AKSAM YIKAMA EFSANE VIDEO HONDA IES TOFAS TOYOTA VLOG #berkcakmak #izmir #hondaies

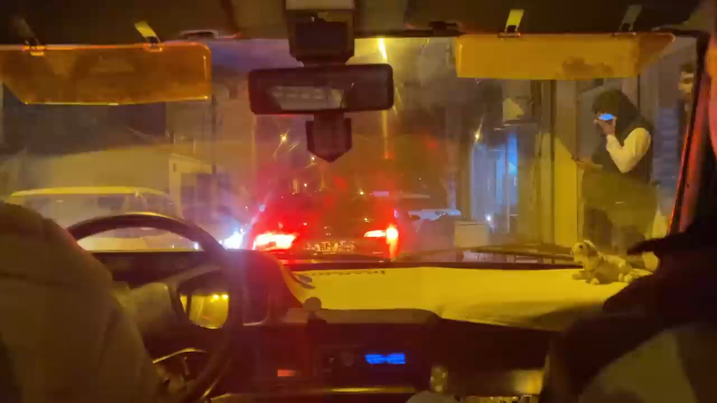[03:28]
Telefon çalarsa söyle kendin yoldan alacak. Bire dolmuş tamam. 42 lira kardeşim. Ne işe olur ya? Vallahi billahi ya. Ne içecek biz ya? Bremen Bremen de söylemem ki Miller ben. İyi ya Bremen Bremen deme bana. Nereden içtik o gün be? Konvoy gitmemiz lazım da. Koyuyor. Abi araba girdi araya.
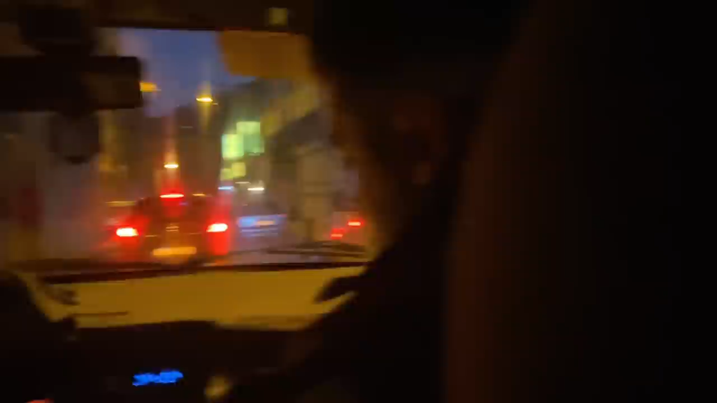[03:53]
Bir tane CG geliyor. Kanka bu şey mi? Nitro mu bu? Ne? Nitro mu bu? He basıyorsun uçuyorsun. Delikanlıyım. Dur bakayım çekiyor mu arkadaşlar?
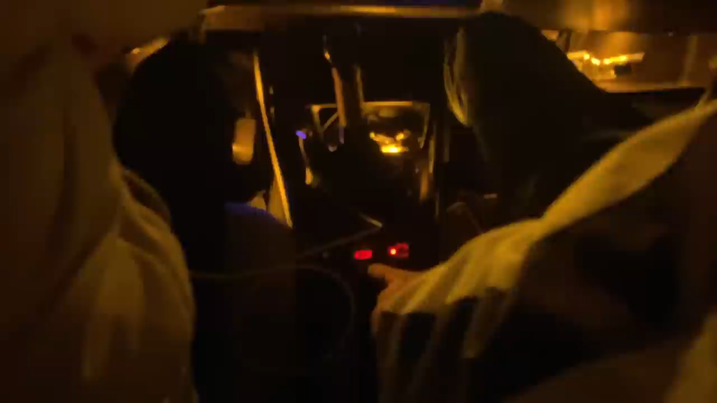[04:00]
Çekiyorum abi. Patlama efekti koy abi. Vallahi. Kafası geldi.
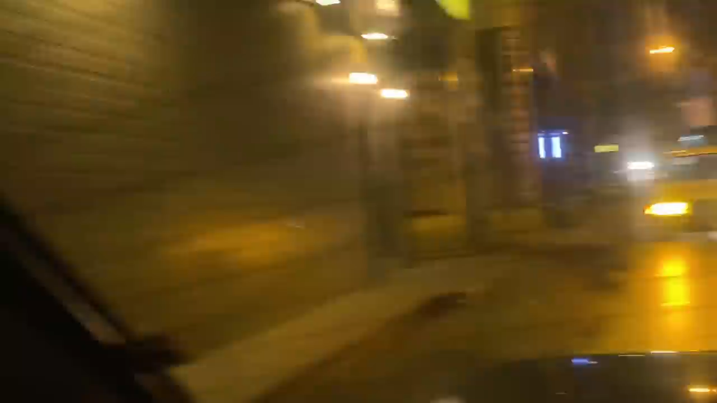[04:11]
Ergin arıyor abi. Ergin İmir. Evet. Devam.
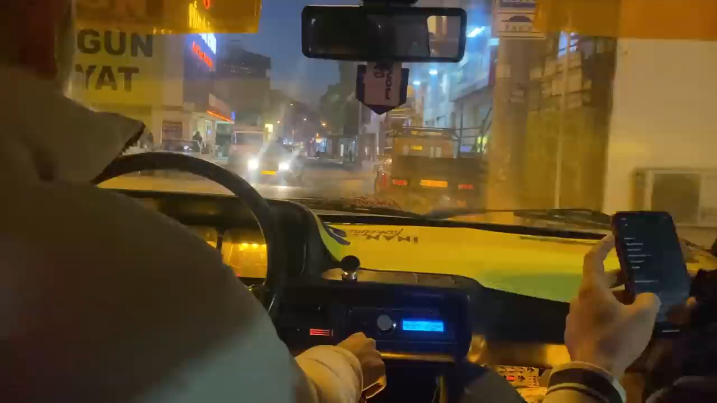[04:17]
Arkadan nasıl geliyorlar onu göster. Buraya önemli kasis.